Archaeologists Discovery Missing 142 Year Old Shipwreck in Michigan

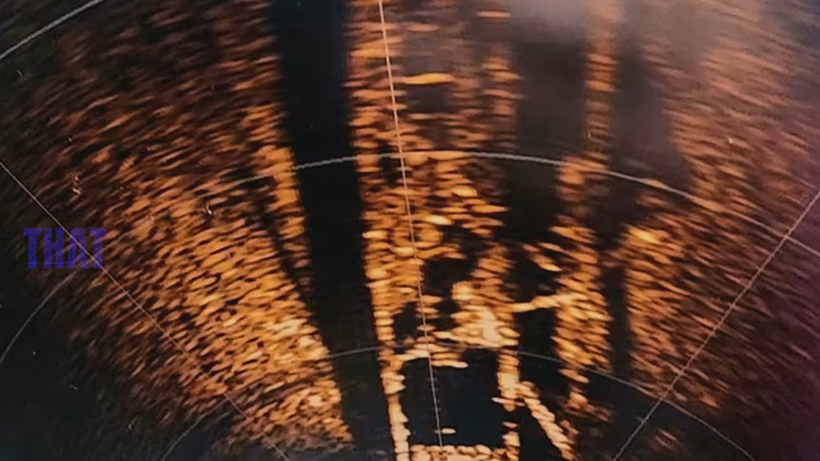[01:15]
The archaeologists used sonar in July to see what they were looking for, and apparently they found it.
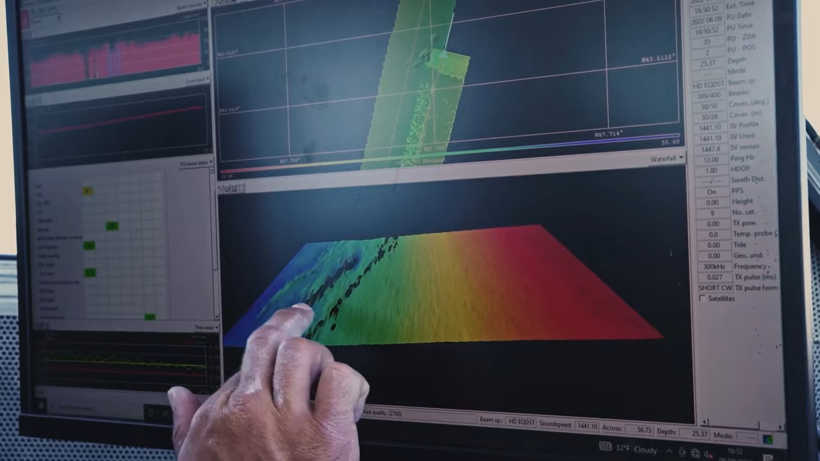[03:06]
which was revealed to be the vessel resting beneath 270 feet of water upon additional scanning at a slower speed.